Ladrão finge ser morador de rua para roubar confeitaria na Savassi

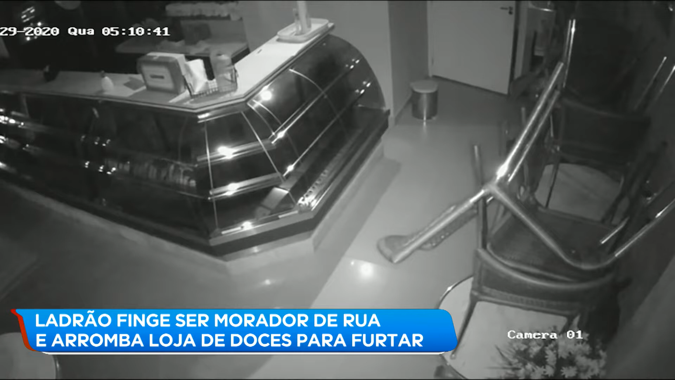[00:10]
O alarme disparou e ele fugiu, mas ó, por pouca coisa, viu? Mesmo sem vender quase nada durante a pandemia, a dona vai ter que reforçar a segurança no local. E ó, o cara não leva quase nada, mas o prejuízo que ele deixou pra arrombar o local que é o problema, olha lá, vamos lá ver. Já passa das 5 da manhã, um homem aparece do lado de dentro do balcão. Ele revira o caixa e se agacha para recolher objetos que estão em prateleiras.